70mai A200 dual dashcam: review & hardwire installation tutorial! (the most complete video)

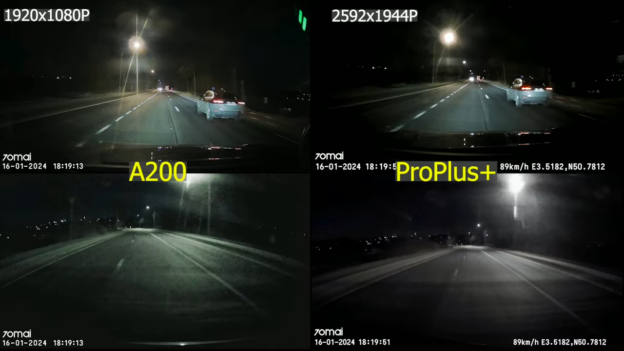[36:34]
And from the back dash cam, you can see no difference, I might say. If you're not looking for GPS tracking or driving aids, the A200 is just perfect for you.
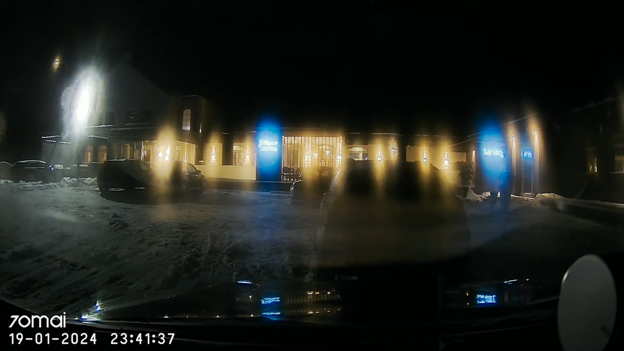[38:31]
And here we can see a time-lapse video at nighttime, and you see the accelerated images of everything that happens in front of the car.